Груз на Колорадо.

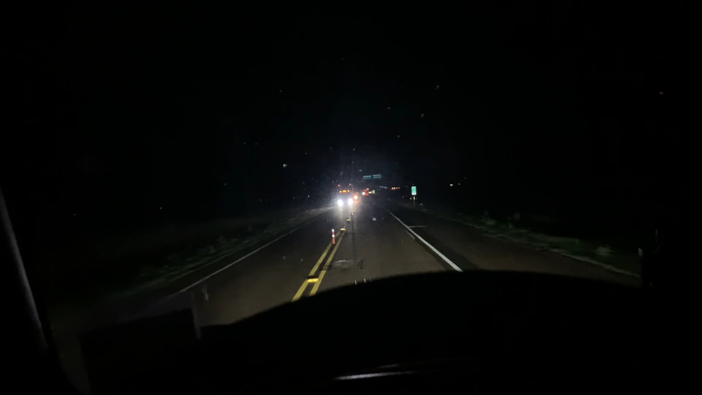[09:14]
Да, осталось 3 часа ехать. И вот такой вот участок дороги. Тут так не люблю такие дороги. Тем более ночью, время час ночи. Местного на юрке 3 часа.